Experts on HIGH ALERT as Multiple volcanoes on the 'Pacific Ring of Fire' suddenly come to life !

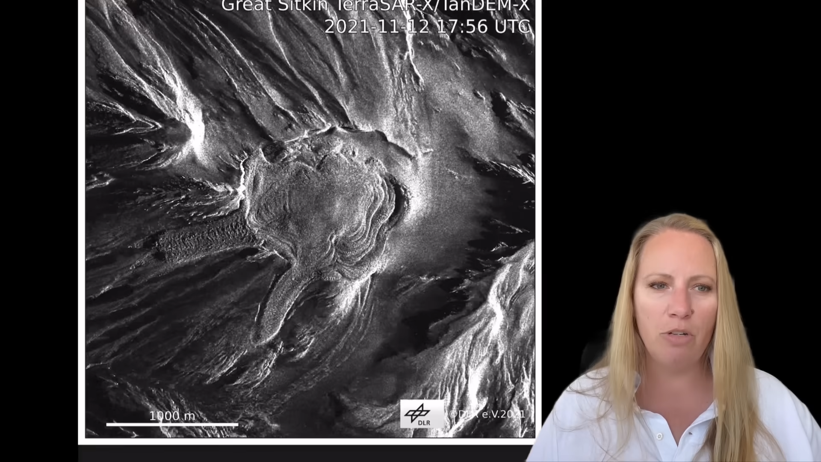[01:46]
And recent satellite imagery confirms the eruption remains slow and non-explosive at the moment, which is great.
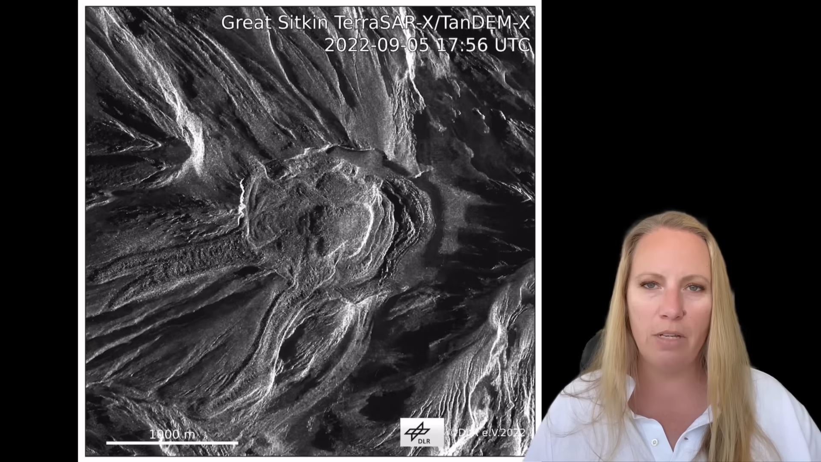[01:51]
So the lava is continuing to flow southwest at that volcano.
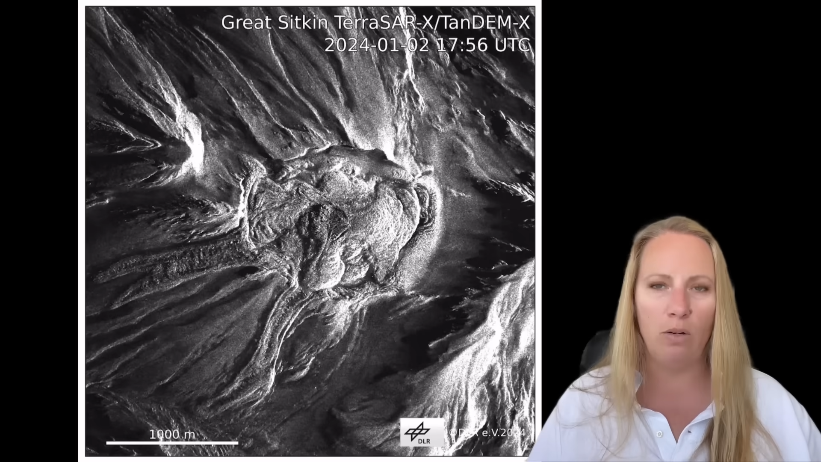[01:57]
And I've recently reported about that unusually large earthquake swarm at Mount Rainier in Washington,
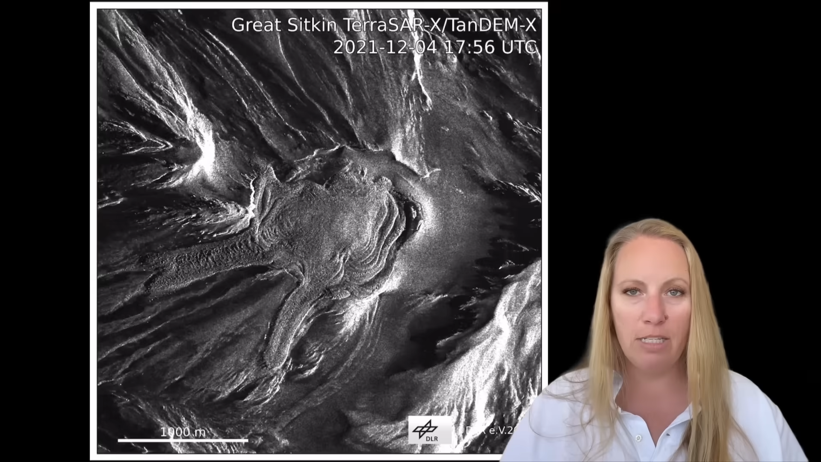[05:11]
But the lava is still pushing out of the summit crater at the Great Sitkin Volcano. Not explosive, but steady. The small quakes there are continuing as well.
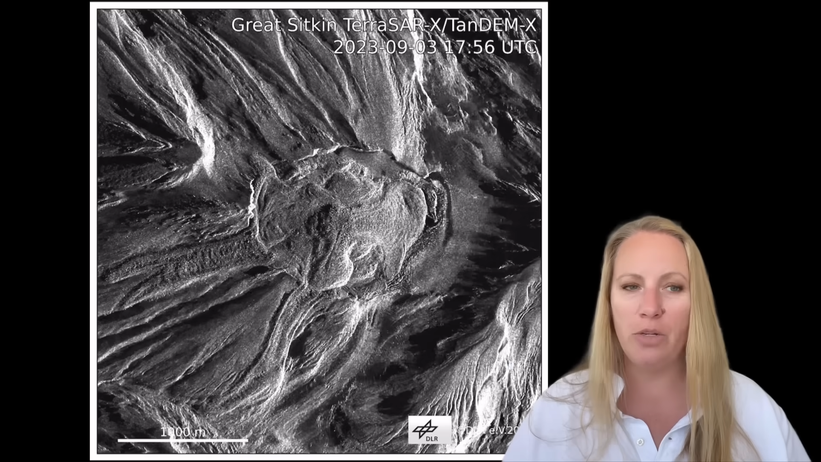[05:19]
And there's absolutely no sign that this eruption is ending anytime soon.